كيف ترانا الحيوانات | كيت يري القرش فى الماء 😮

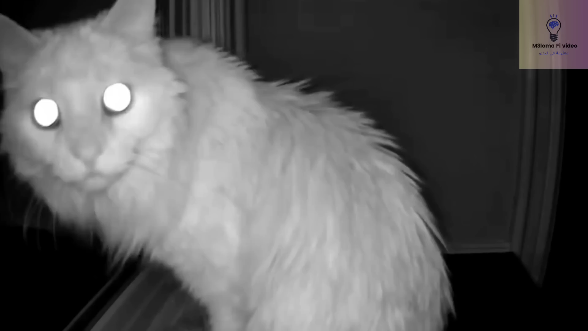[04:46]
وده بسبب تكوين العين الداخلي اللي بيخليه جمع أقل مصدر للدوق عشان يشوف بيه حتى في الضلمة